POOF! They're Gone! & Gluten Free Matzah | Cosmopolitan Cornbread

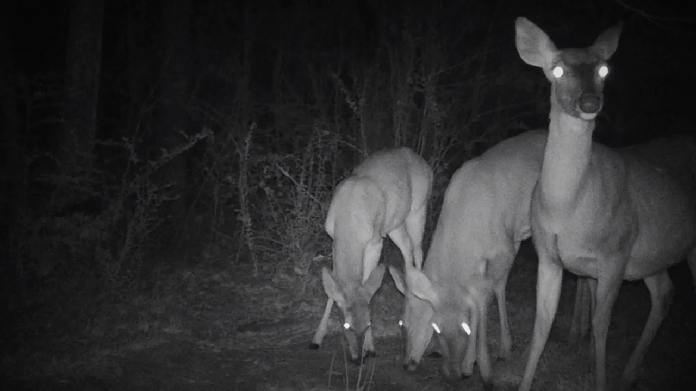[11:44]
There was deer, there was bobcats, there was all sorts of things, but no current photos of pigs.